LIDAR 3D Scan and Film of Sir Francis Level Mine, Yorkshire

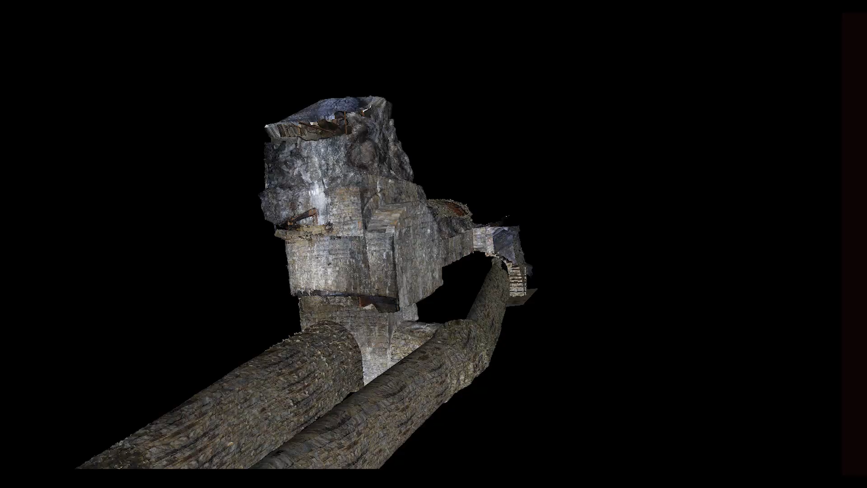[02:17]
A clearer view of the winch system can be seen if we remove the chambers from view.